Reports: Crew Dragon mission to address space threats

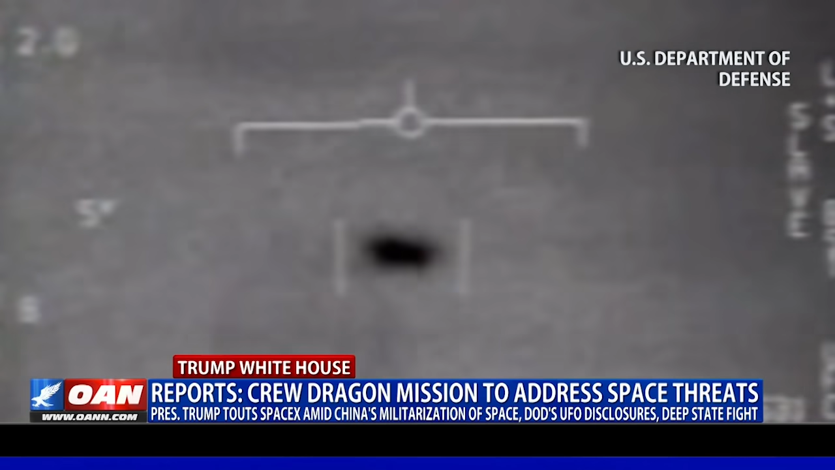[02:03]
filmed by Navy pilots and documenting sightings from the years 2004 and 2017. Now, some observers connect these disclosures to the timing of the Crew Dragon mission.